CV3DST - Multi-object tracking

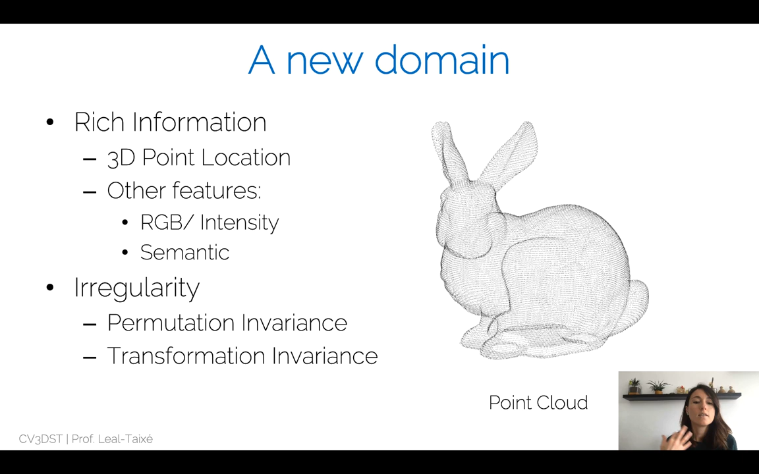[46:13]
i don't care if i actually analyze first the point at the nose of the rabbit or the point at the tail of the rabbit i should always reach the same conclusion that for example this whole point cloud representation represents a rabbit so you can see that this new domain is very different from the image domain that we're used to